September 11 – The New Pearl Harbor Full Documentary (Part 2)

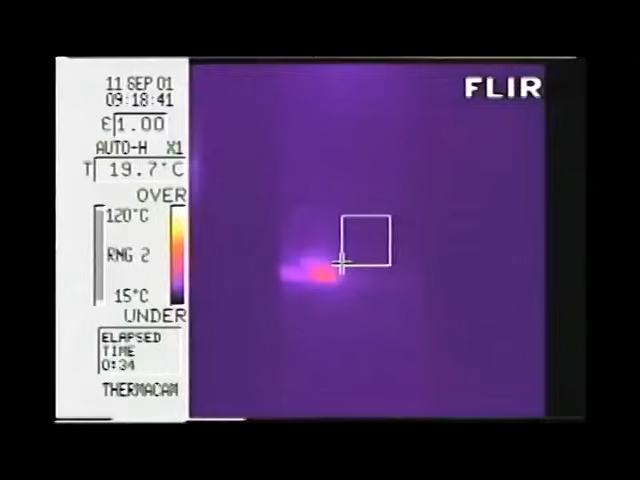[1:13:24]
On screen: spot 19.7°C, scale top 120°C, scale bottom 15°C
Secondly, there is a series of thermographic images shot with an infrared camera showing temperatures much lower than those needed to soften steel.
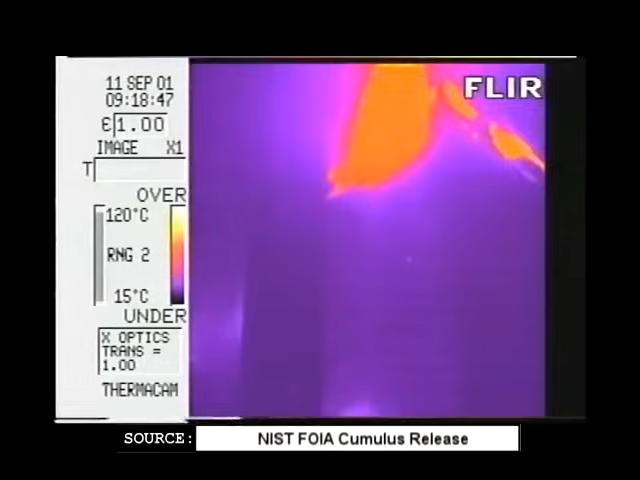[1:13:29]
On screen: scale top 120°C, scale bottom 15°C
This is the North Tower, seen from below.
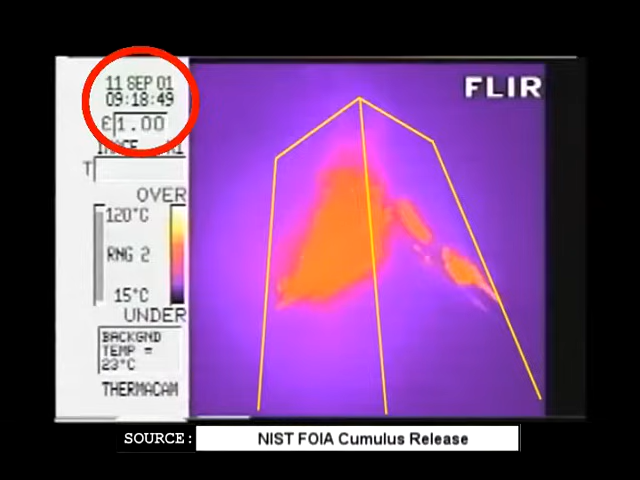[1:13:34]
On screen: scale top 120°C, scale bottom 15°C
It's 9:18, about a half an hour after the impact of the first plane, and the indicated temperatures do not reach the color yellow,
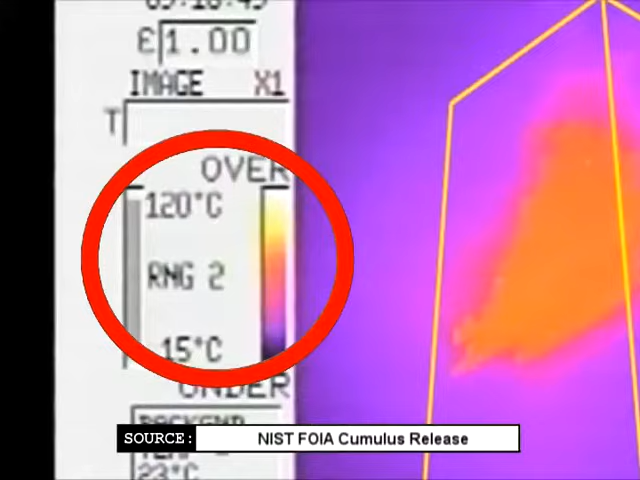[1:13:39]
On screen: scale top 120°C, scale bottom 15°C
which means they don't exceed 100 degrees centigrade or 212 degrees Fahrenheit.
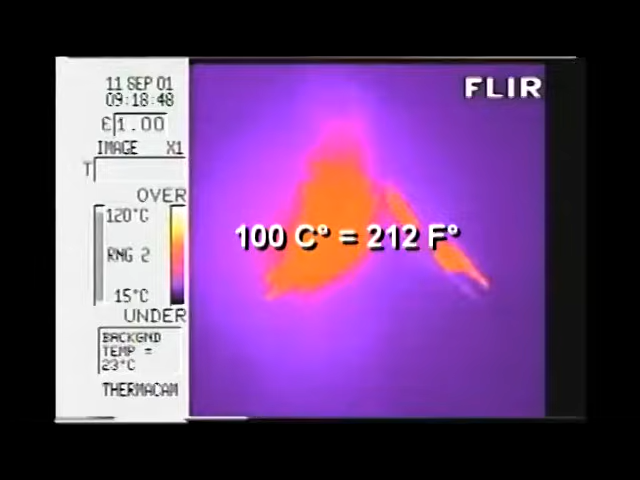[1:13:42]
On screen: scale top 120°C, scale bottom 15°C
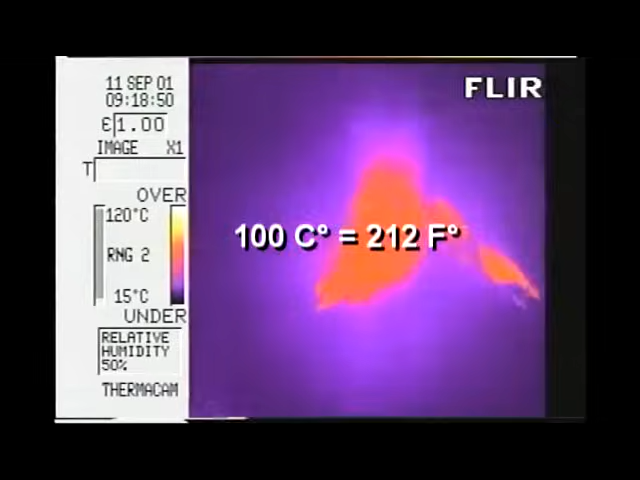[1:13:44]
On screen: scale top 120°C, scale bottom 15°C
And this is the South Tower, some 15 minutes after the impact of the second plane.
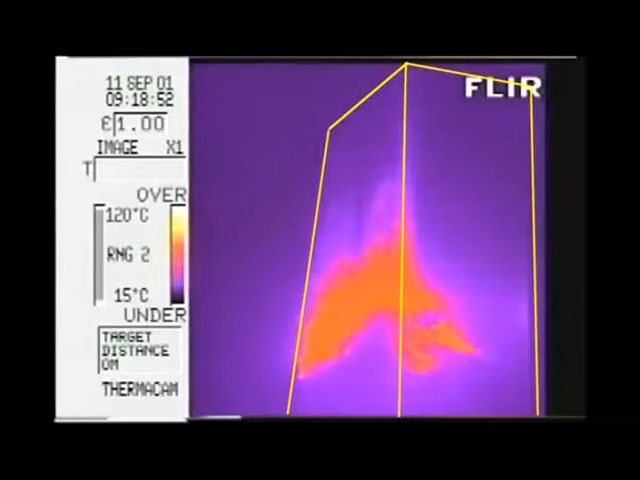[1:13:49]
On screen: scale top 120°C, scale bottom 15°C
Here too, the indicated temperatures do not exceed 212 degrees Fahrenheit.